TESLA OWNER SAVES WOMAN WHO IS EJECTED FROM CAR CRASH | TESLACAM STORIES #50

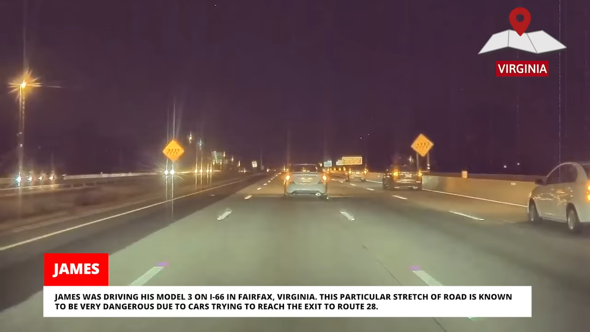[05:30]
James was driving his Model 3 on I-66 in Fairfax, Virginia. This particular stretch of road is known to be very dangerous due to cars trying to reach the exit to Route 28.
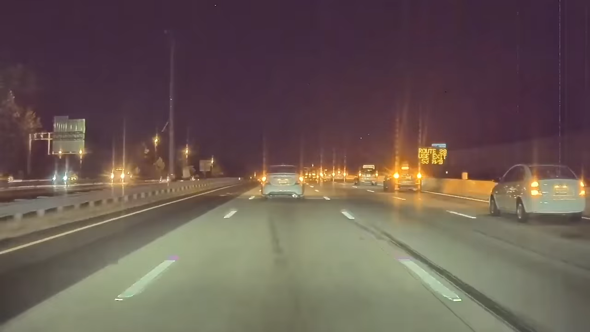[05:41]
James heard a loud noise on his right side, but didn't see anything. Instinctively, he hit the save video button, and when he checked the footage later, he saw this multi-vehicle accident.
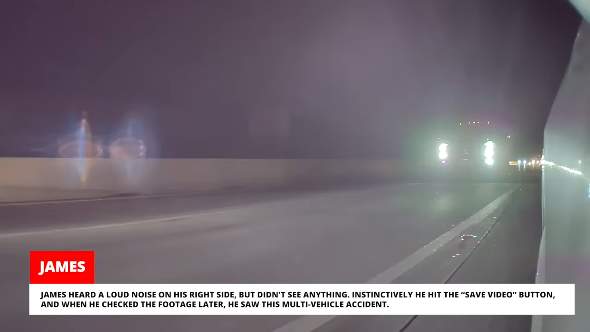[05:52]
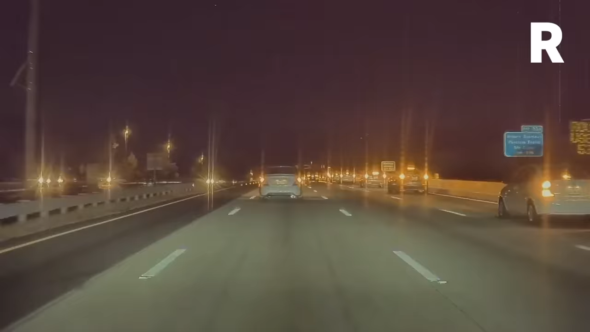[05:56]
It was a three-car accident that happened because of a traffic slowdown, causing cars following too closely to be unable to stop in time.
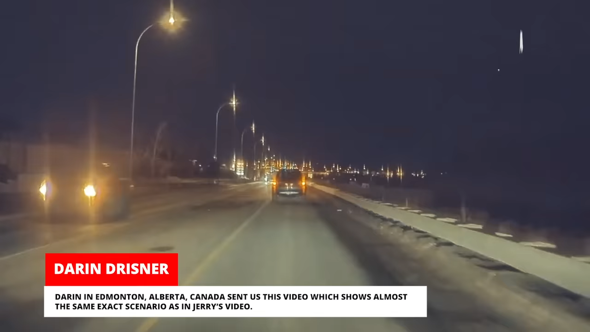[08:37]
sent us this video which shows almost the same exact scenario as in Jerry's video.
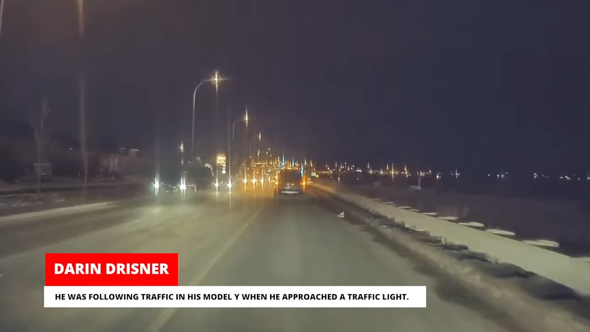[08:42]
He was following traffic in his Model Y when he approached a traffic light. Just as the lights turned red, a white SUV in the oncoming lane tried to make the light. At the same time, a black car tried to make a turn. This time, the SUV barely missed the light pole.
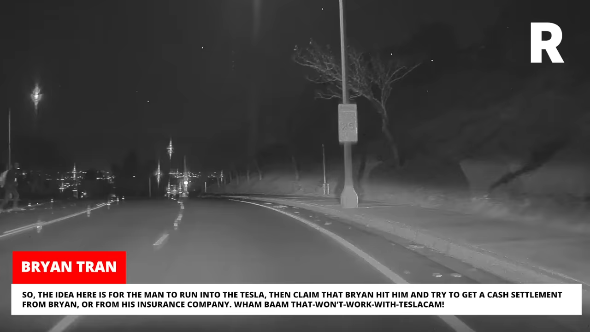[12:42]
So, the idea here is for the man to run into the Tesla, then claim that Brian hit him and tried to get a cash settlement from Brian, or from his insurance company. Wham bam, that won't work with TeslaCam. Six days into owning his 2021 Model 3,
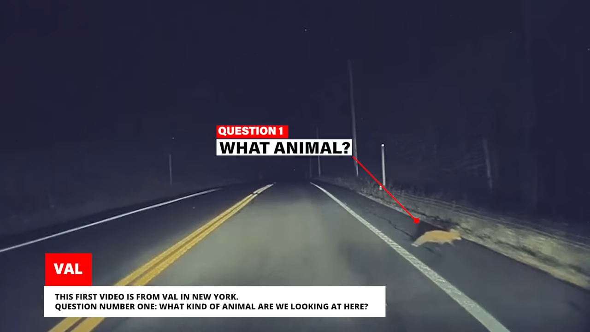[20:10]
What kind of animal are we looking at here? This one is also from Val from the same stretch of road. Question 2. Is this the same kind of animal? Val is quite the Dr.
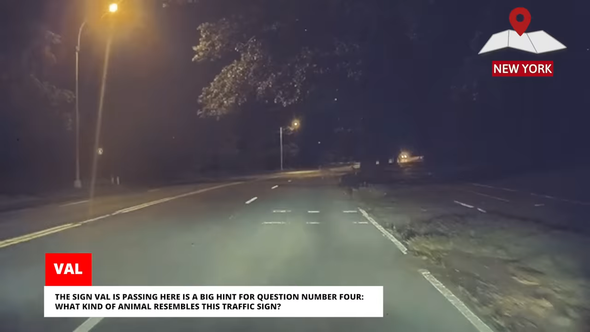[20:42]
The sign Val is passing here is a big hint for Question 4. What kind of animal resembles this traffic sign?